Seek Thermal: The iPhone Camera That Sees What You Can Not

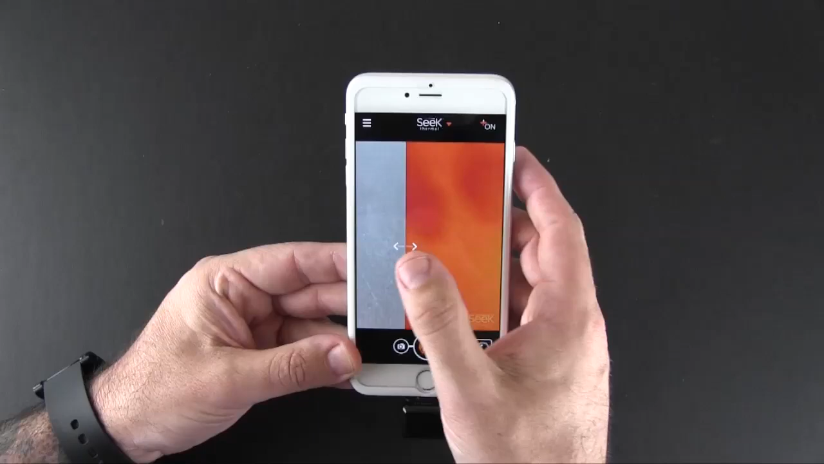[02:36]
and as you can see I can slide to adjust to get more of either image if I so choose and you can toggle that on and off.
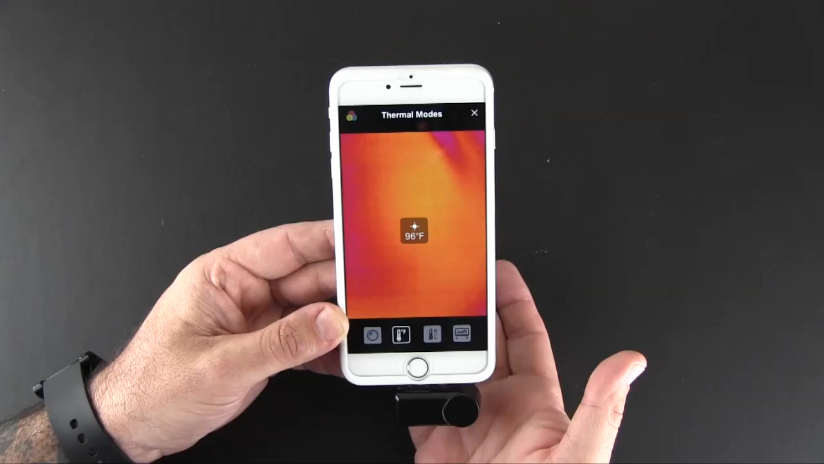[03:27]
On screen: spot 96°F
You can see if I put my hand in here temperature goes up to about 96 degrees.
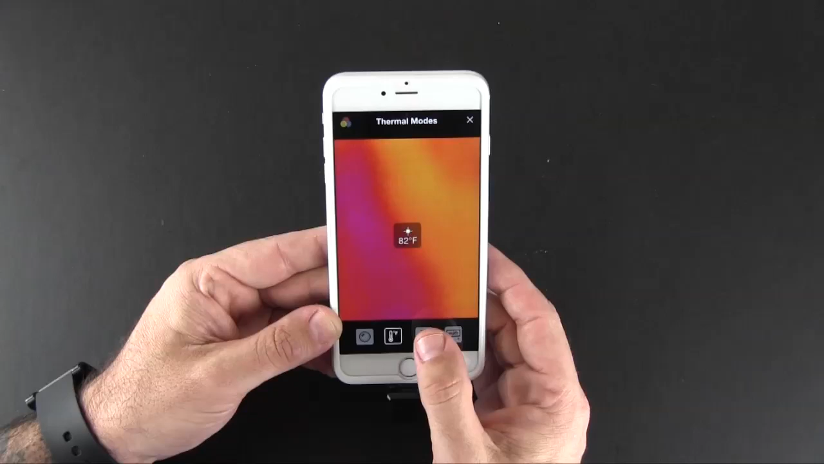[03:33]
On screen: spot 82°F
You have a high low mode which displays the highest and lowest temperatures that the camera sees.
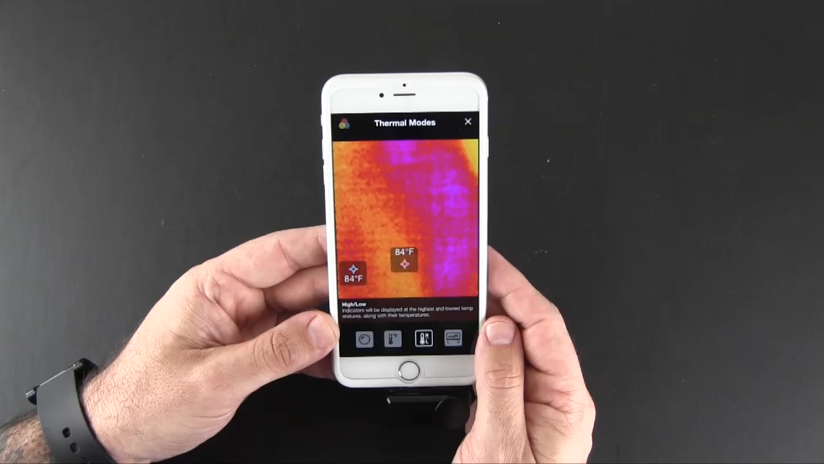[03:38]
And then you have a threshold mode which allows you to
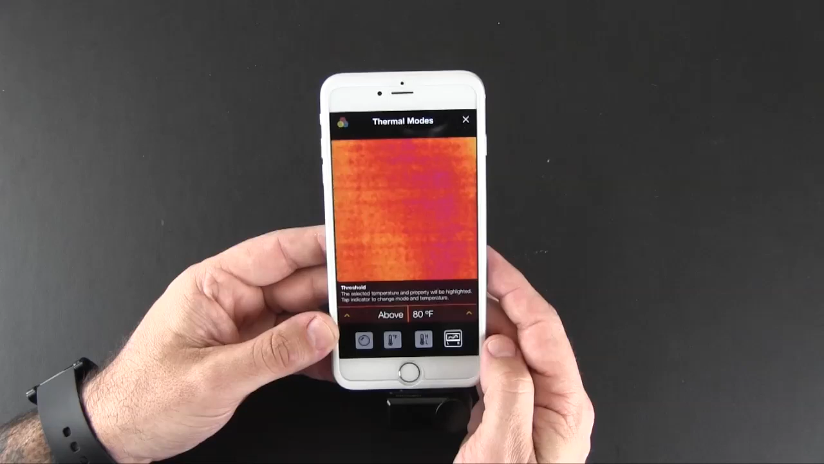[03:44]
set a certain threshold temperature and it will alert you when you've gone above or below that temperature.
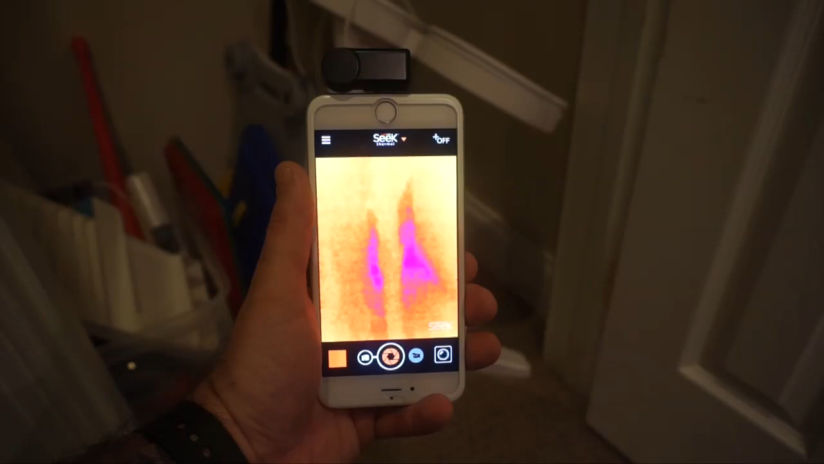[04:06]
I'm down in my basement where we actually had some water damage recently.
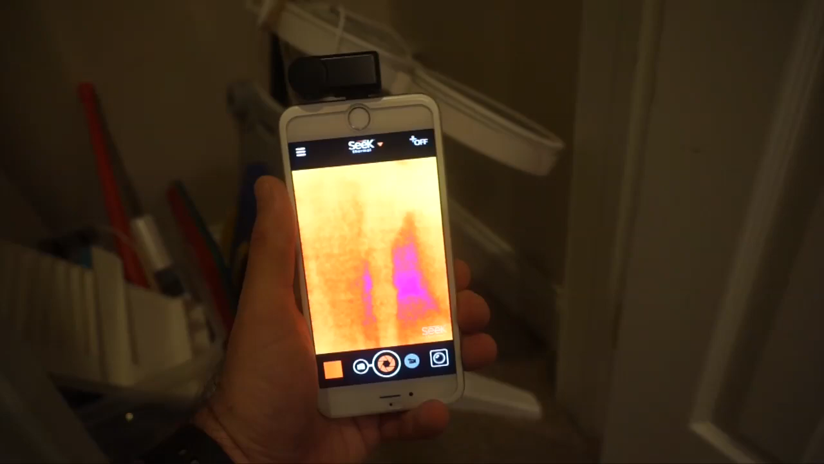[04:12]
Hasn't been repaired just yet and it's in a closet and I'm pointing the camera in the closet at the corner and if you look over there you can see that corner. And you can see all the blue which is where the water came in and if I pan over a
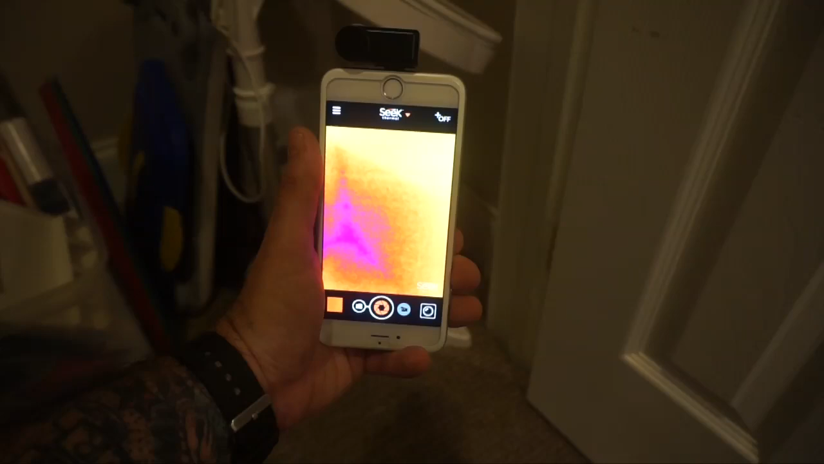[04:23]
little bit you can see that it turns orange as it starts to get away from where the water stops.
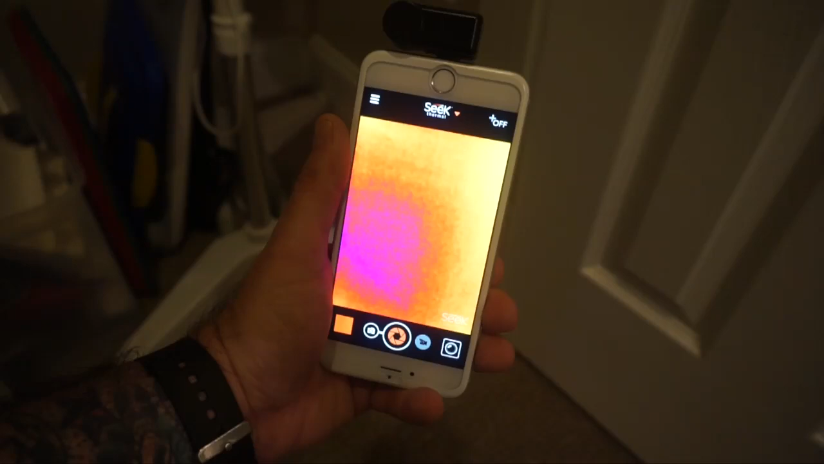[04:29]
So over here on the right hand side of the screen there is no water but back in that corner we had some pretty significant
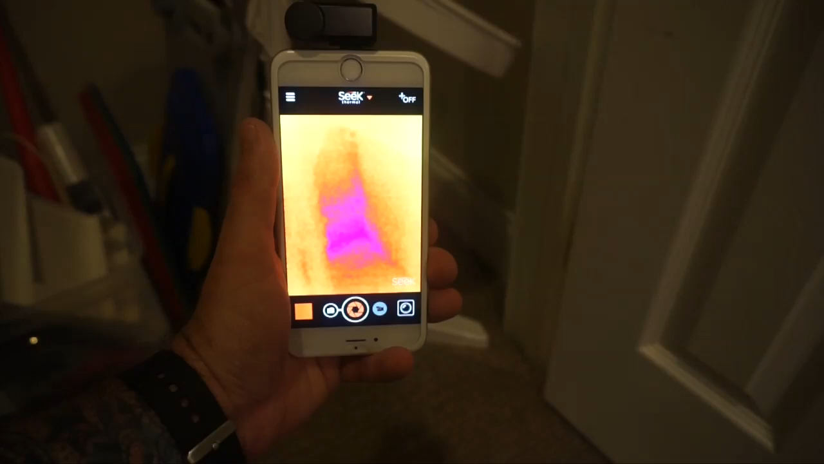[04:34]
water damage and you can see that it's still blue back there and I can see all back there where the water you know
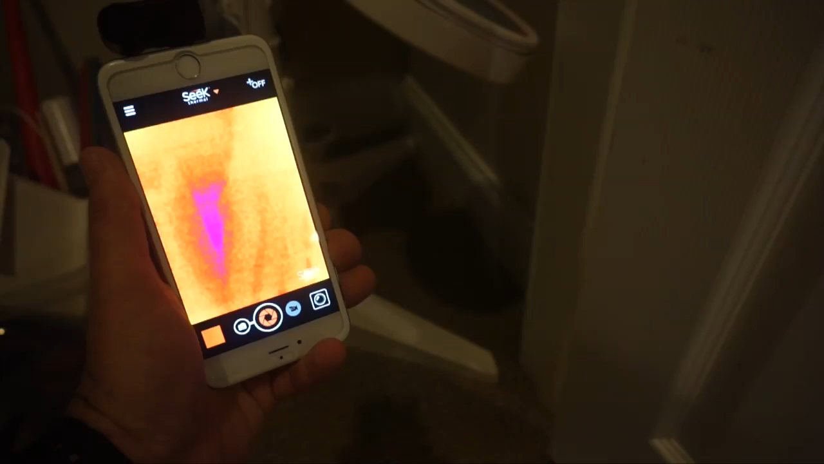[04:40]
it come in through the outside and we are having that repaired but this would be a good way to identify
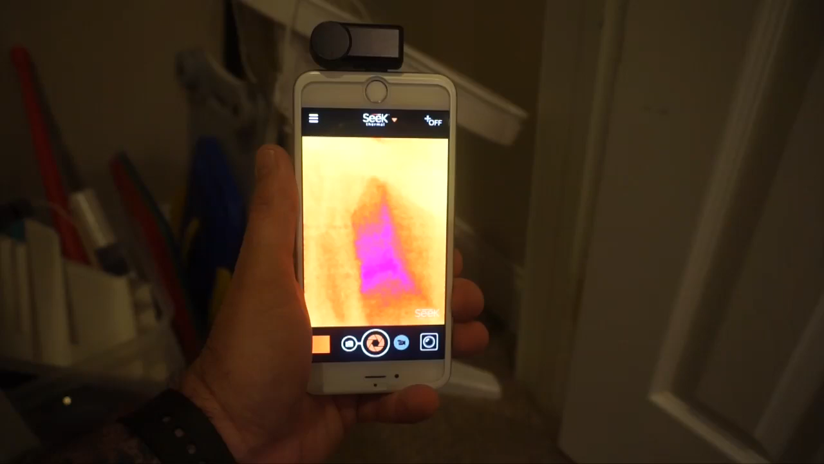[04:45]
you know whether the water damage has been corrected or not. If you want to identify where the heat is escaping in your house you can use the Seek as well. I'm at the back door to my basement right now and you can see all of the cold air that is coming in
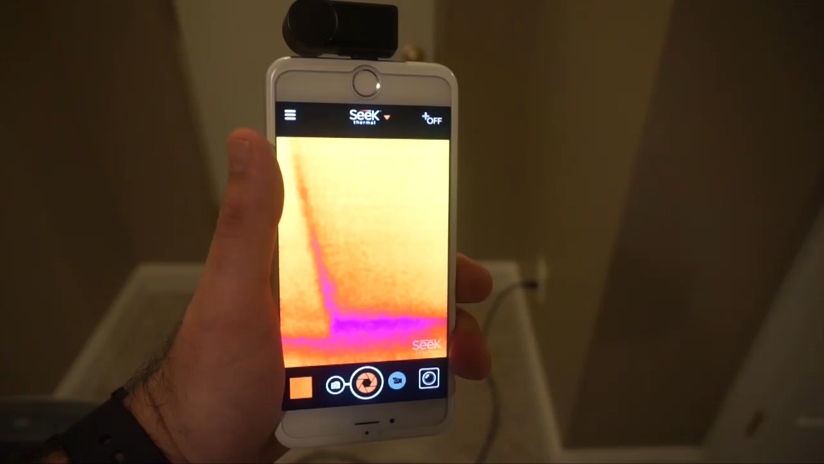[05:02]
through the outside that leads to an outside area from the back of my basement.
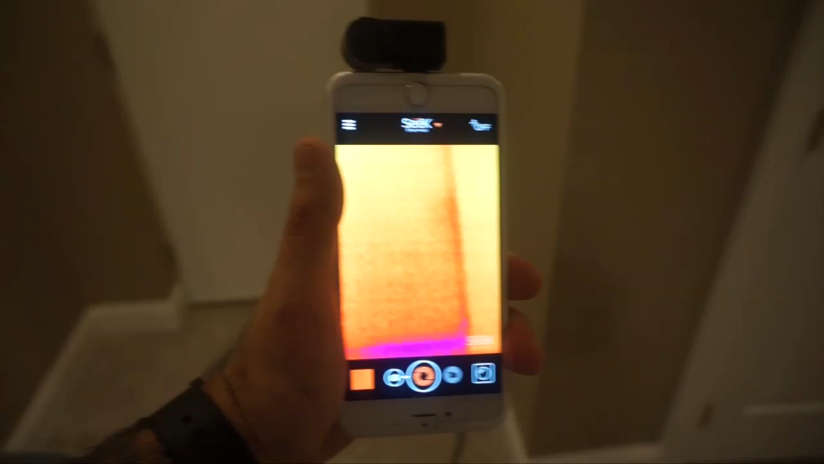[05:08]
You can see the insulation is pretty poor around that area.
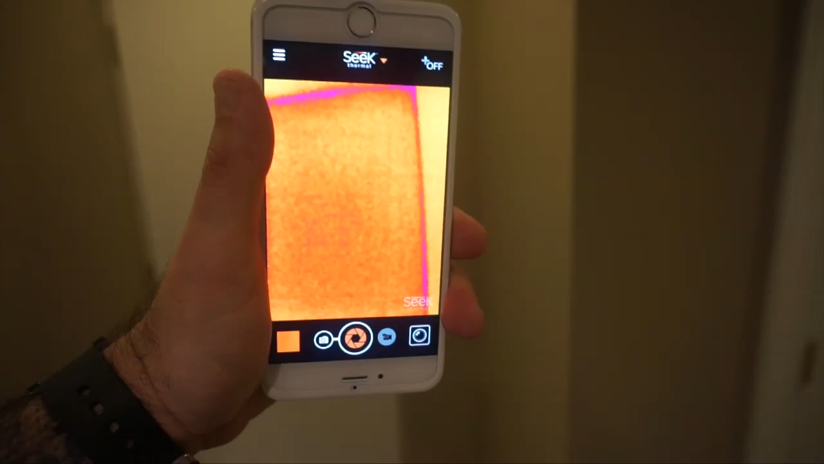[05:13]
As I go up it's not as bad but there still is some blue where the cold air is escaping or coming in.